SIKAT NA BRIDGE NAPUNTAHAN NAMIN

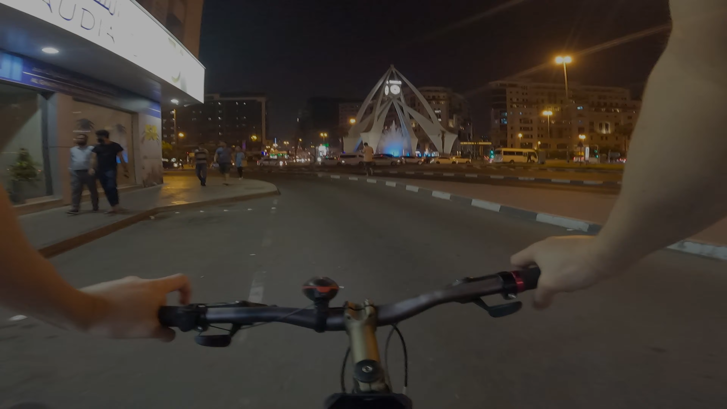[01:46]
Tatawid ko yung mga idol. So, nakalusot na kami mga idol.
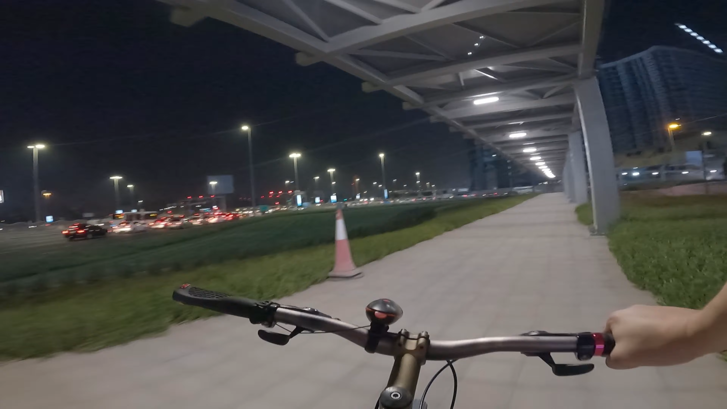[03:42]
Let's go mga idol. Unahan na kami ng Dera mga lods. Alright, ganda ng view no. Sarap mag bike. Ha? Oo, sakto na. Tatawid tayo.